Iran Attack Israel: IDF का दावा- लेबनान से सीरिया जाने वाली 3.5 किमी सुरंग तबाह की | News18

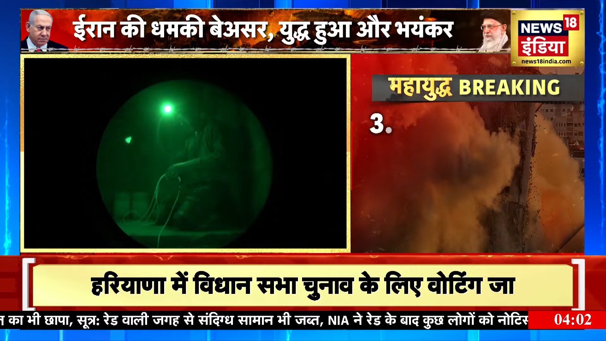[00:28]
था तो बहुत बड़ी खबर आपको बता दे इस्रेल की सेना ने लेबनान में सुरंग को नश्ट किया है ये तस्वीरे